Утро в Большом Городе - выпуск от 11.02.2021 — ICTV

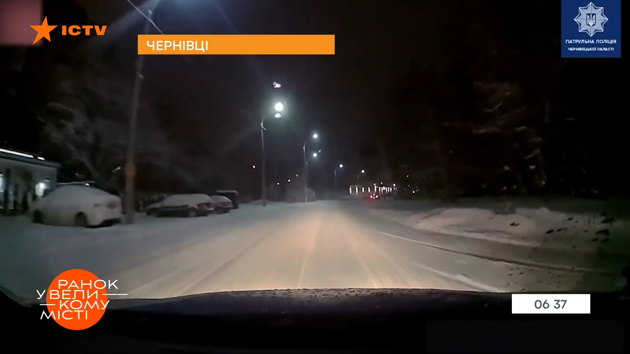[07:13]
П'яний водій Лексуса, втікаючи від поліції, спричинив справжній переполох у Чернівцях. Він порушив правила дорожнього руху, за що його намагалися зупинити патрульні. Однак водій лише набрав швидкість та намагався відірватися. Без за кілька хвилин він врізався у БМВ. На цьому не зупинився і все одно продовжив рух. Зрештою, поліцейські таки наздогнали порушника, повідомляє патрульна поліція. На водія склали одразу шість адміністративних матеріалів. Ходив зі сканером та обкрадав.